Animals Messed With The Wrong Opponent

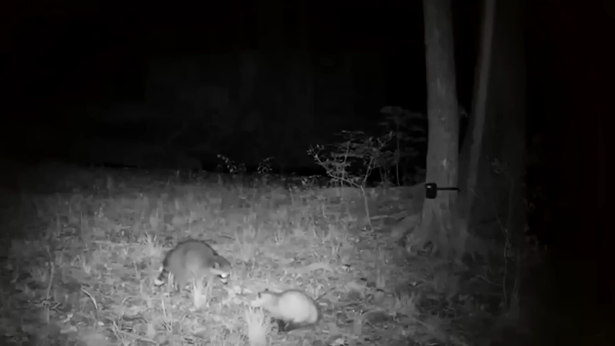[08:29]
The raccoon got angry and went into a brazen frontal attack himself.
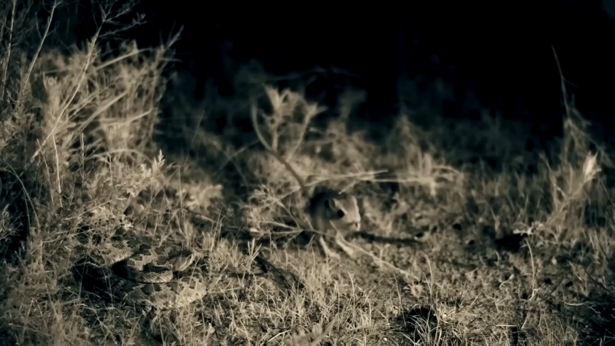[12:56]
Just look at the height of her jump.
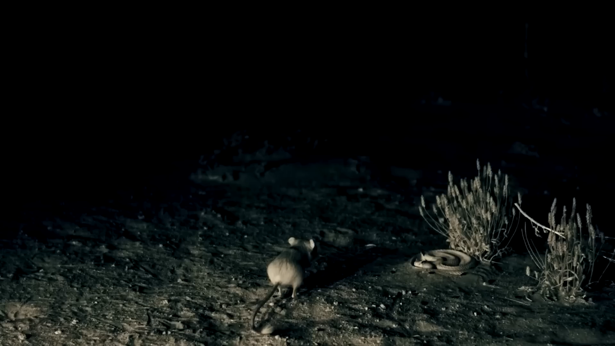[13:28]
Even a karate champion is unlikely to repeat this feat.
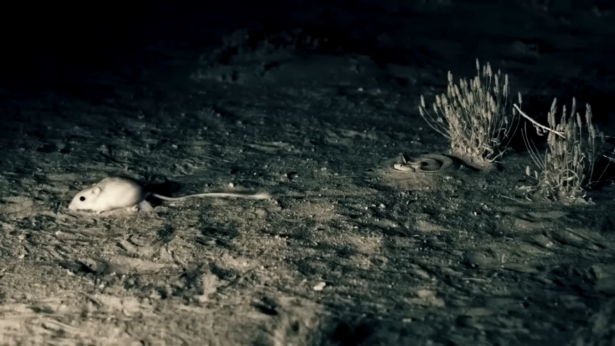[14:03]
After all, after the victory, the mouse also humiliated the snake when she drew a handful of sand directly into her eyes.